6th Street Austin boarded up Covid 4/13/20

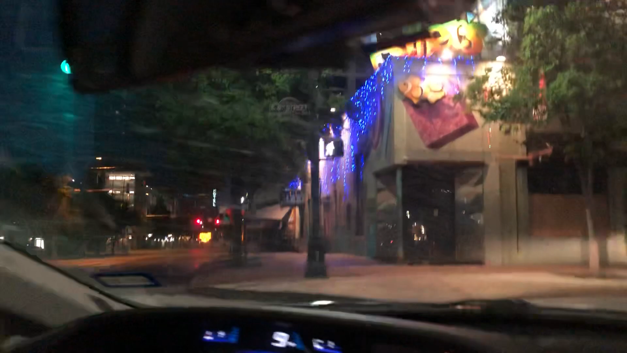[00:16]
I love those blue lights. Look how dead it is. Oh my gosh. This is 6th Street.
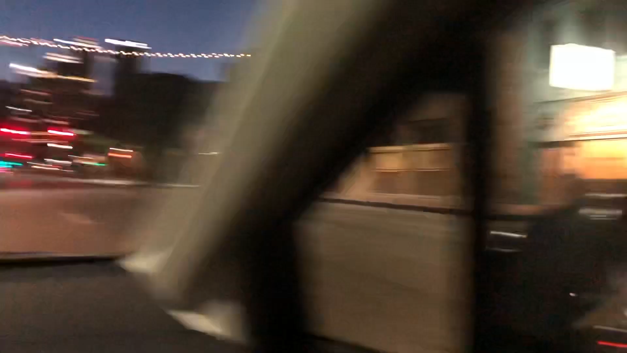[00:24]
Wow. That says for lease. Oh really?
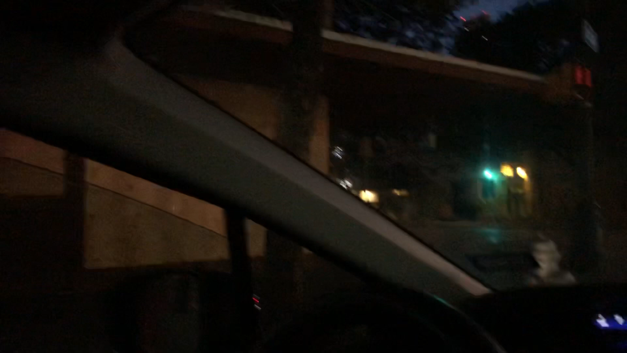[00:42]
Uh huh. Where? Right there. This building right here.
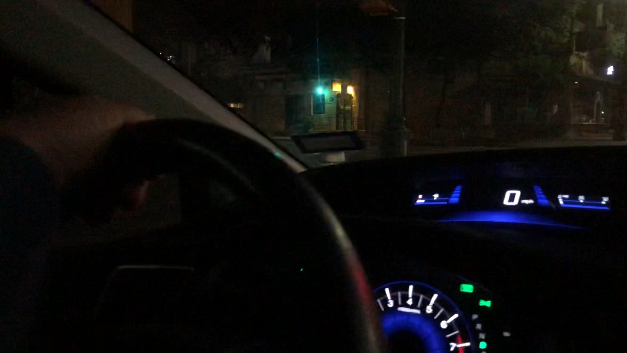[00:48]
I don't see it either. Oh, it's up there. Not a soul around. There's one person right here.
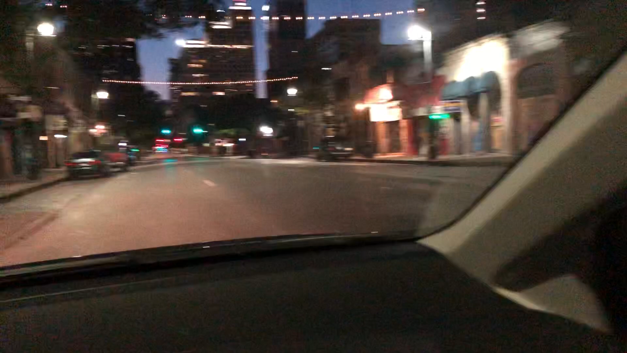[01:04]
Oh. God, he's not gonna make it to the end of the block.